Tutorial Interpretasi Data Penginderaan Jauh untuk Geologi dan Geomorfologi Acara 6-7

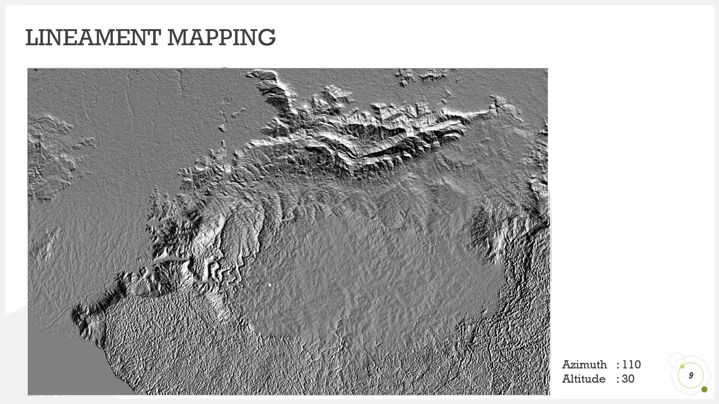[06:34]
Nah, terlihat perbedaan yang signifikan. Dari perbedaan arah datangnya cahaya memberikan kesan topografis yang berbeda. Nah, terlihat ada perbedaan kesan topografi dari data yang menggunakan iluminasi azimut 30 dengan data yang menggunakan azimut 110.
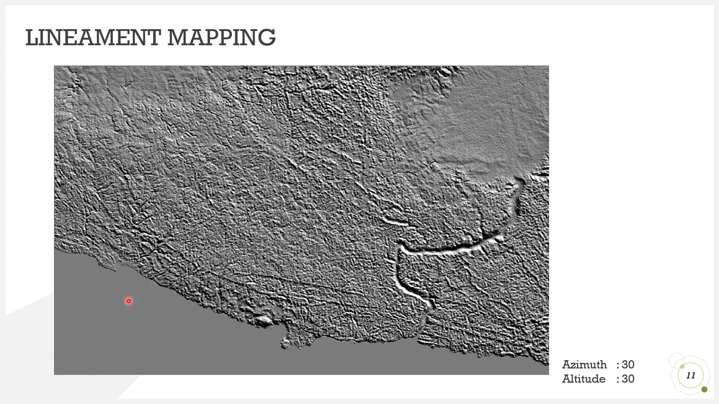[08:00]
Sebagai contoh, Nah, ini adalah hasil interpretasi kelurusan dari data helisid dengan azimut 30 derajat.
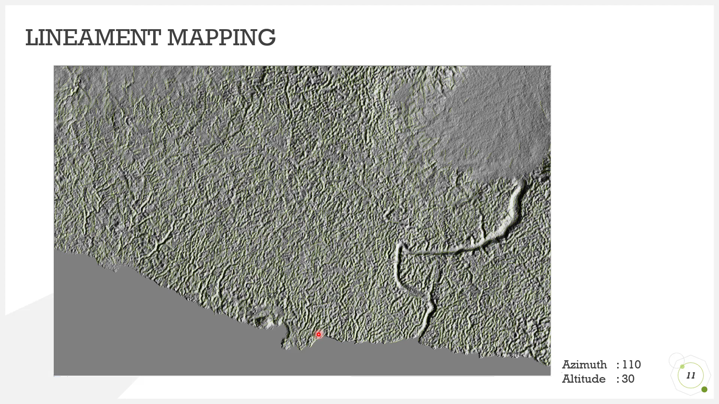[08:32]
Nah, kalau dikombinasikan, hasilnya menjadi seperti ini.
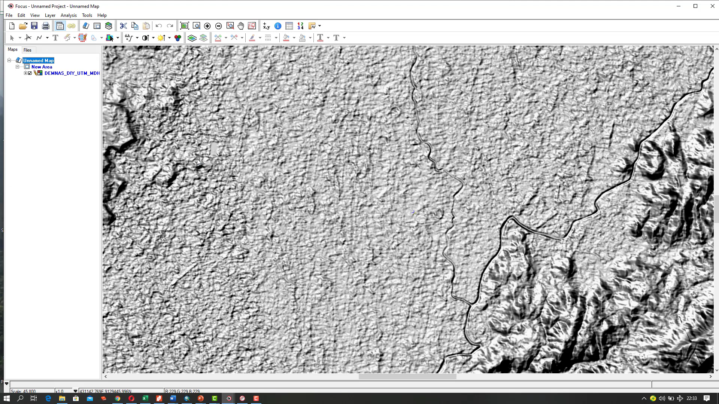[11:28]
Nah, seperti ini. Apabila tadi, di contoh saya tunjukkan hasil ekstraksi linemen menggunakan data dengan iluminasi 30 derajat, 110 derajat. Nah, data multi-direksional ini, dia sudah dikombinasikan dari hilisit dengan beberapa iluminasi yang berbeda. Nah, hasilnya seperti ini. Lalu selanjutnya, kita lakukan interpretasi atau identifikasi secara otomatis menggunakan
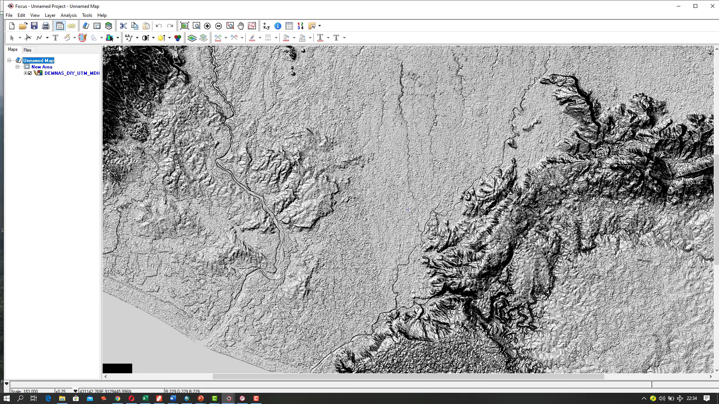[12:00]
modul lain yang ada di PCI Geomatica. Nah, kita klik Tools, lalu Algorithm Librarian. Kita buka. Lalu, kalau di sini ada muncul line karena sebelumnya sudah saya gunakan, kalau belum kita buka di Al Algoritm. Lalu kita cari L, nah, Lineman Extraction. Kita buka. Nah, di sini input layer masih merah,
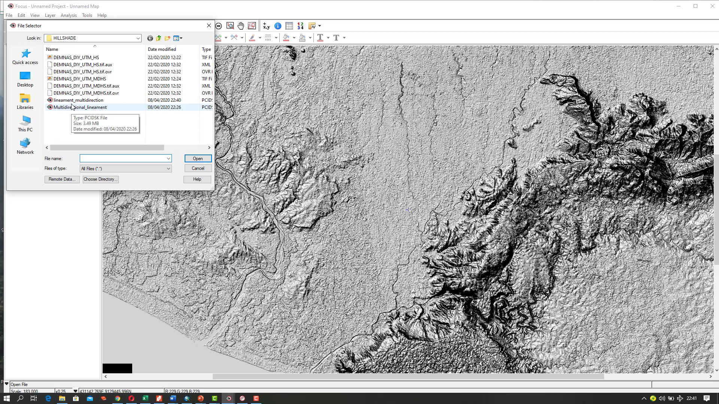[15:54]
Oke, proses sudah selesai. Mari kita cek, kita buka directory penyimpanan kita, lalu kita tambahkan data yang sudah kita proses tadi.